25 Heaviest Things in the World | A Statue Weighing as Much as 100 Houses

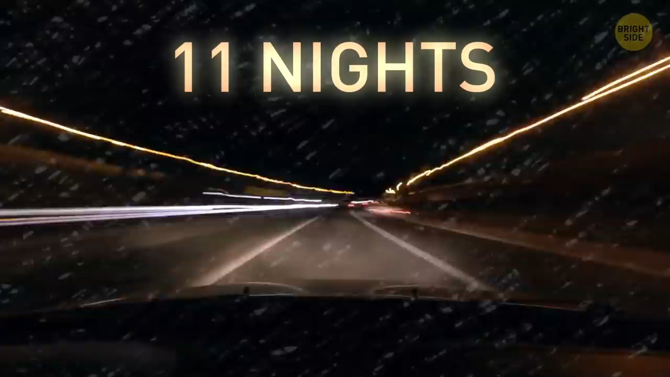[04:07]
It took 11 nights, in a truck with 176 wheels, to carry the precious 680,000-pound cargo.